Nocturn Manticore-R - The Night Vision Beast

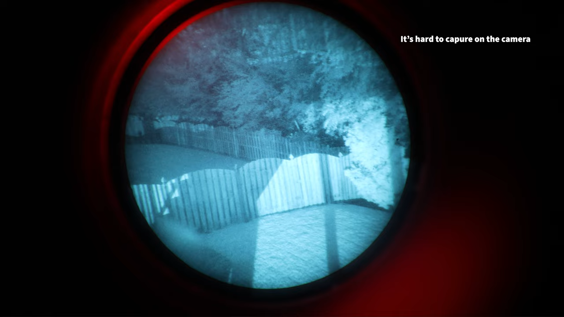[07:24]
So you don't have this single-side LED like on the PVS-14 to show you low battery or IR illumination indication.
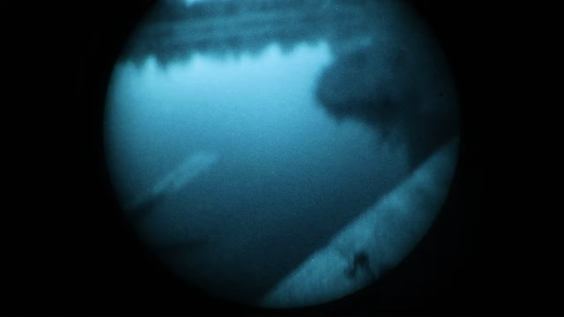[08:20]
I like this bit a lot because I'm not having to find something to stare at in the distance to try to set my Infinity again after looking at closer objects, or if I was transitioning indoors.
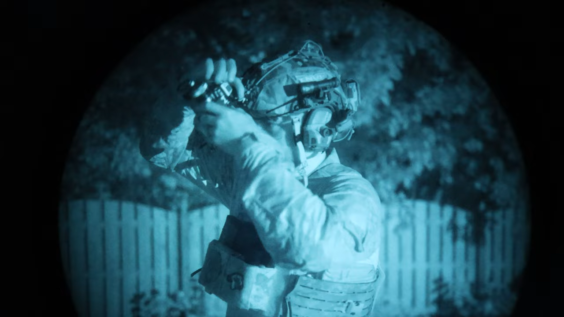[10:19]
I also want to note that during the Dice Show video, I did comment that I wish the IPD stops were better, and what I found was really interesting is that on the Manicor R, they're just absolutely perfect.
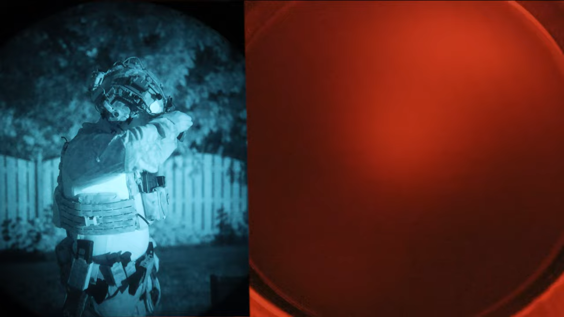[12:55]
The red indicator ring will illuminate so you can see it turned on and then the red indicator goes off after just a moment. When powered on, each side also has individual pods shut off. So as you articulate each pod up and down, it'll turn power on and off accordingly, increasing battery life and making admin tasks just a ton easier.
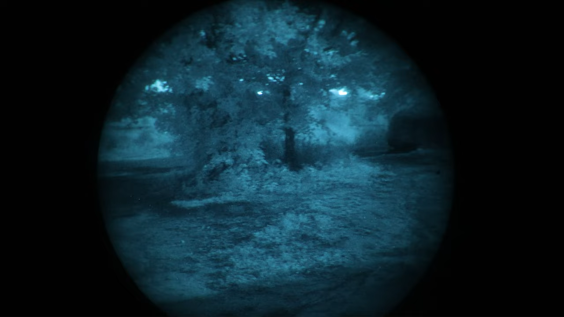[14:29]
With the illuminator on the center of the housing, you don't have any of the shadow from the unit itself, and I found it worked great when out on hikes when you just don't have enough moonlight or you're in a heavy canopy.
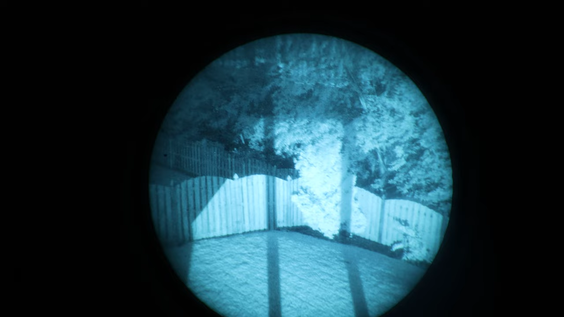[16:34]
It only steps down. Combine that with the already fantastic auto gating and outside of some very rare instances of low light,
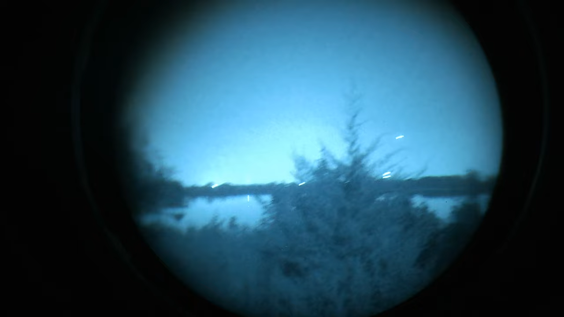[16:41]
I never found the need to step the light down and didn't need to adjust it for any recording either.
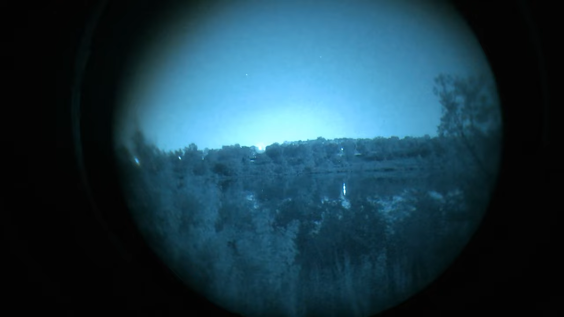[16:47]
Now, if you were patrolling the same position or area for a long period of time, I could see how it would be useful to bring the brightness down to rest your eyes.
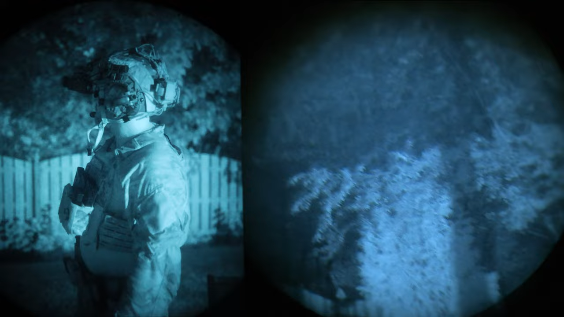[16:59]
The manual gain is just designed for very, very specific end users and very, very specific contracts, and I thought it was going to be a must have feature for me and it really, really wasn't.
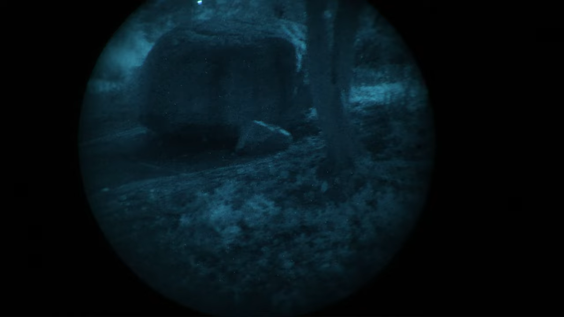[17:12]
Now, maybe that'll change as I use it in different environments, but hell, even the highest, craziest stuff with the quad tubes doesn't have manual gain.
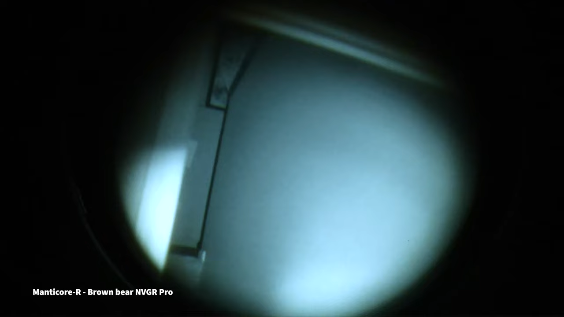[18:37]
I just love this thing. The individual pod shutoff is just a huge convenience from an admin use. Or even if I were to be flipping over to a thermal optic, I could do that seamlessly. You have purposeful activation from power to IR so you can't accidentally turn anything on, paired with a great IR illuminator up front. The articulation and IPD stops allow for compact stowage that then can reset and return right back into a deployed position,